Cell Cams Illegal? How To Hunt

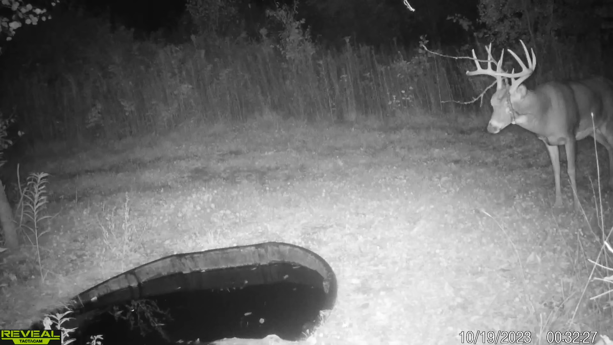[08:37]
he's out here he has a long brow tine on one side he's a nice 10 I passed him up right over there I passed him up over there he